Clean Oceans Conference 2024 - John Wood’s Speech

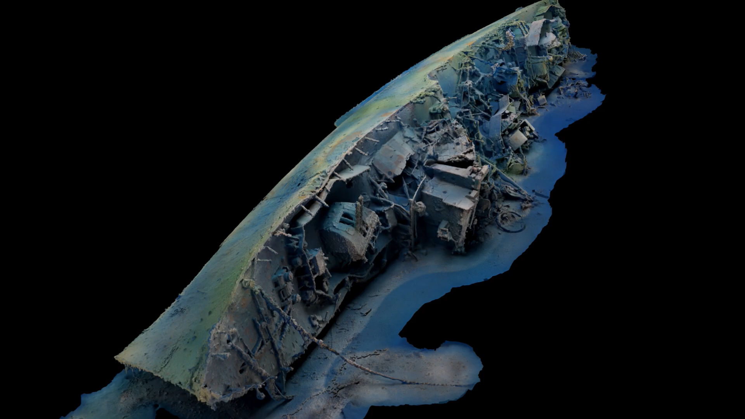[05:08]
This is a ship, as she said, sunk in 1942 during World War II.
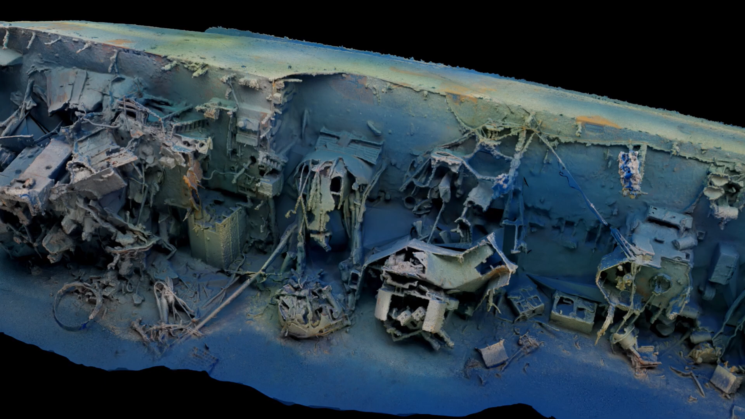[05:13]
It lies at just above 100 meters, 98, 97 meters is the seabed.
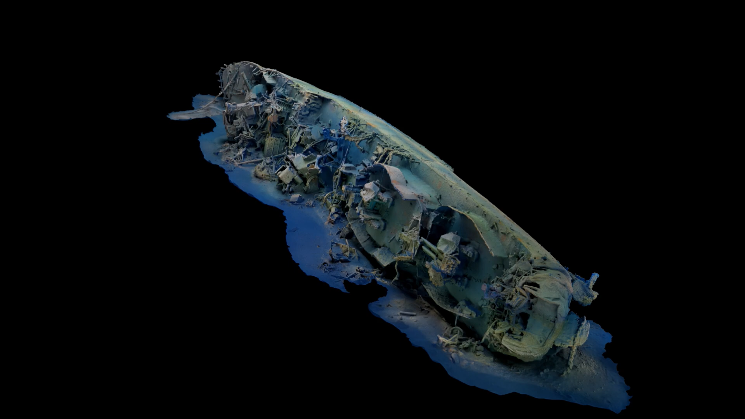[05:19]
And the length of this ship is 85 meters.
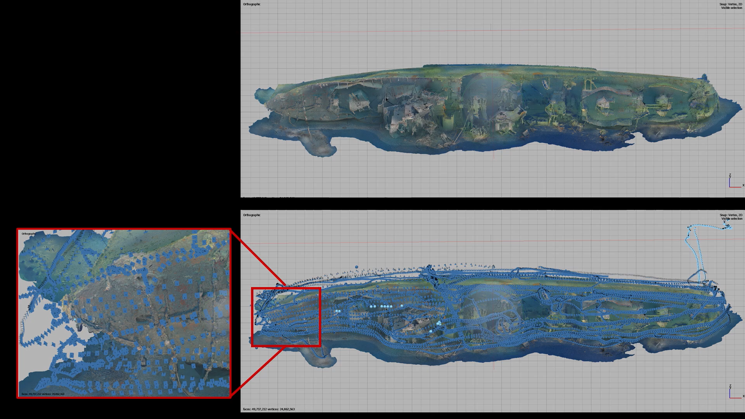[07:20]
And there we can see also on the left-hand side a bit of detail of the hull, of the bow, showing all the different photographs which constitute that particular area of the model. So it gives you some idea of the scale of things we need to work to. And this is just one image from the set of the 14,000 images which we used to create this 3D model.
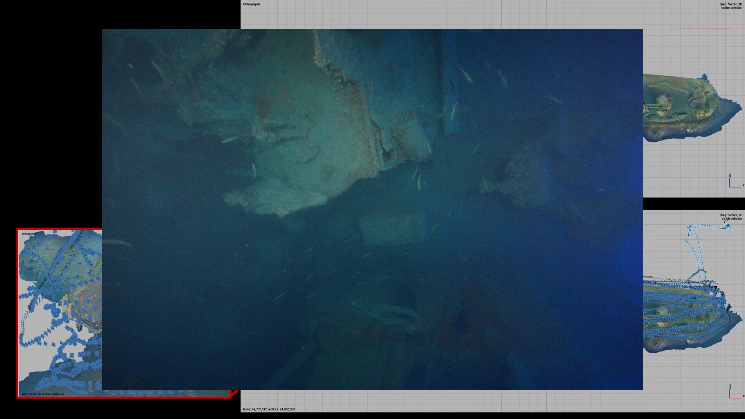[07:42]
And you can see the kind of quality, if you like, or lack of quality of the image. And that's probably quite a good image, actually, to work from. So it's not an easy task even when it comes to the processing side.
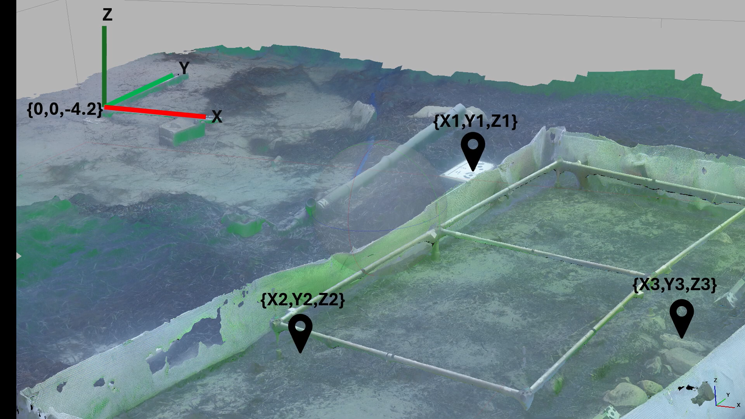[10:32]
This is quite a shallow job. This is at around four to five meters in Salini Bay. And this is a yearly undertaking by the University of Malta and is used to train students in underwater excavation techniques. And we use that process to mentor students and to teach students how to use photogrammetry to do this documentation.
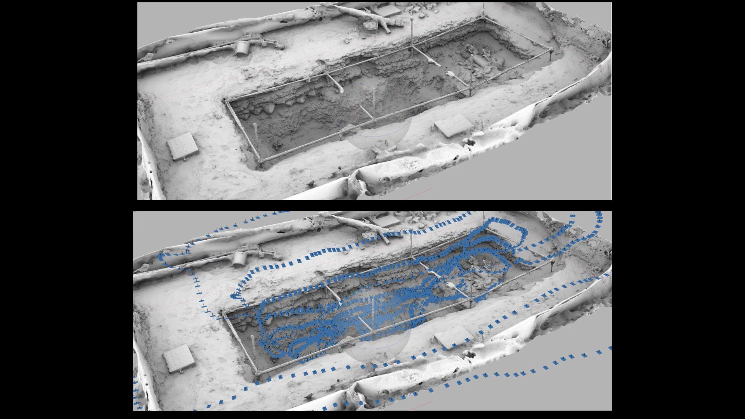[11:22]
So that's the trench, which is excavated down to a depth of around almost seven meters, so about a three meter deep trench, so quite, quite deep. And the blue lines you see there are the photographs which were used to make up that 3D model. And the outcomes we get from this work allow us to do many, many things.
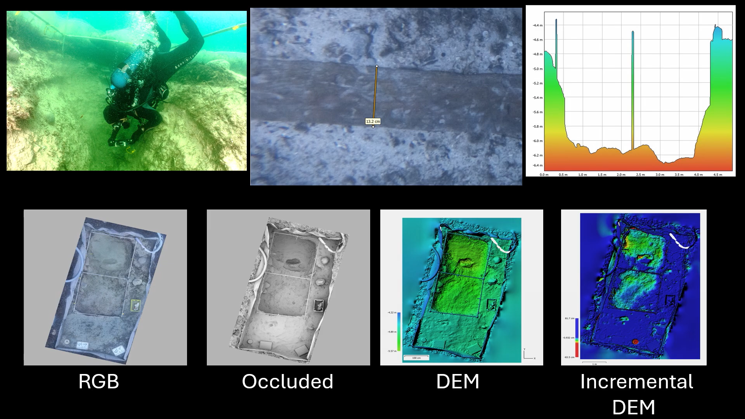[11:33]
We can measure, for example, there's a piece of timber there, which was discovered on the seabed during excavation, where you can measure that virtually. You can create cross sections of the trench, as we see in the photo next to it. And you can use daily models to compare progress and to document. So here we're seeing, for example, what we call a digital elevation model showing actual depths of the site and another one comparing one day with a previous day showing the areas of the site which have actually changed since the previous day.
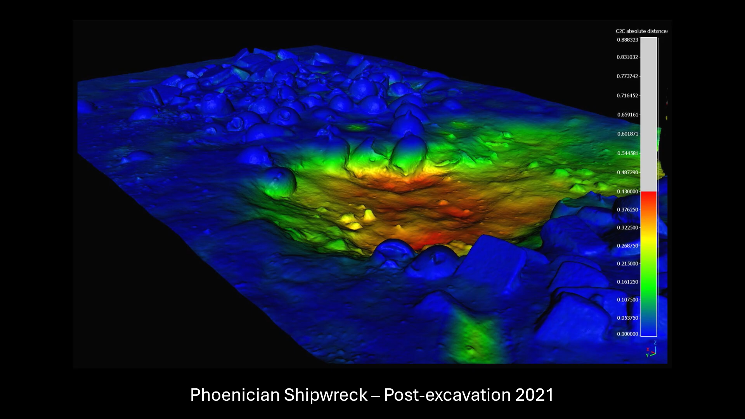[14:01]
So this is effectively a heat map of the changes to the site. Anything blue hasn't been touched. But there you can see clearly on the right-hand side a scale showing the color changes which relate directly to the depths or the amount of changes that took place on the site. So that's me.